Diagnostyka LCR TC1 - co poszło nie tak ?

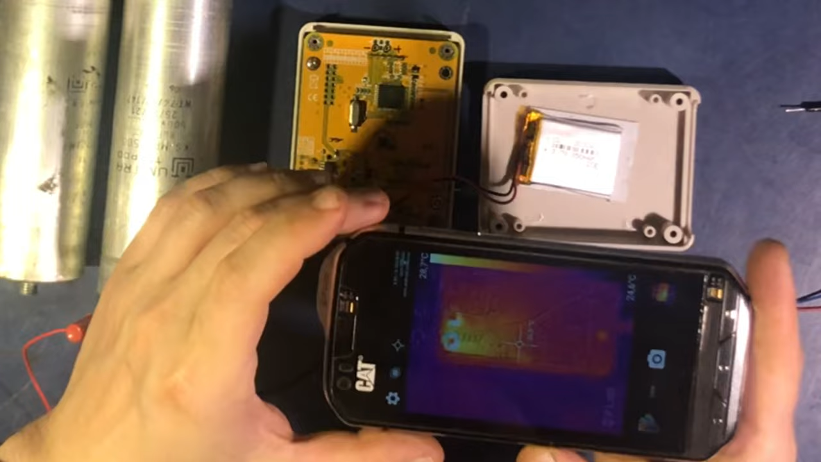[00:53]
mam nadzieję że widać zaraz pod damy jaśniej damy jaśniej na razie nie widać żadnego ciepła kiedy nie tu się coś odbija więc mam nadzieję że widać
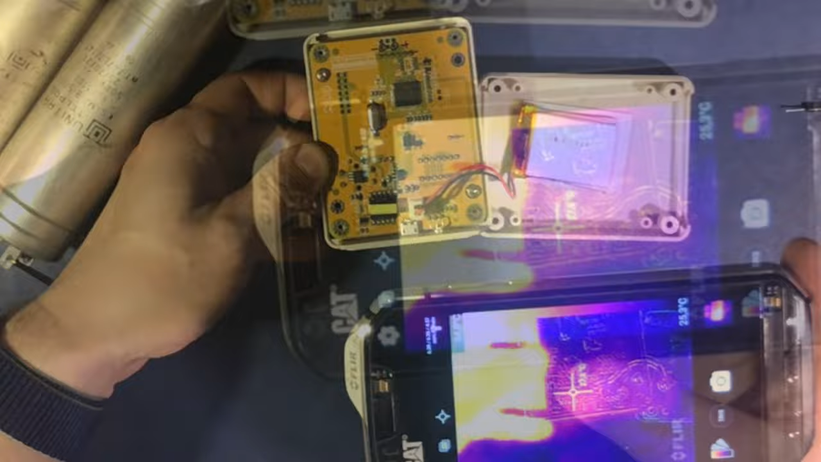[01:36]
widzieliście widzieliście naciskam power i się robi tutaj ciepło
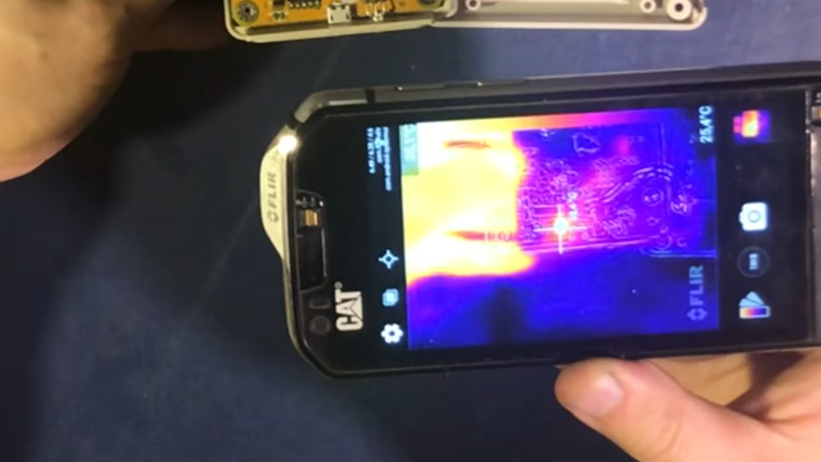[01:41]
On screen: spot 25.4°C
i to tak dość srogo to jest ten układ zaraz koło transformatorka i on się grzeje jak ściekły albo to jest któraś dioda tutaj widzicie grzeje się niesamowicie no i niestety udało mi się
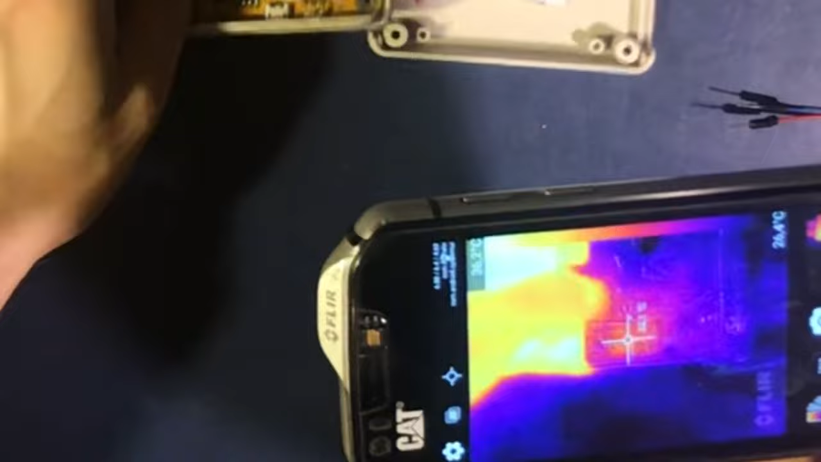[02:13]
wyjarać tutaj coś następnym etapem diagnostyki bo urządzenie niestety nie wstaje
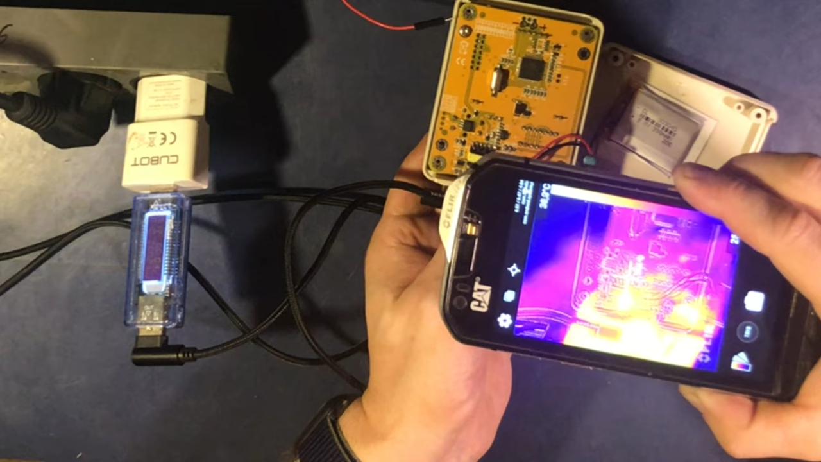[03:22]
dalej się tutaj grzeje tu pierwsze nóżki na trafo może że trafo wyjarałem ale ponoć to jest wina tego bądź tego układu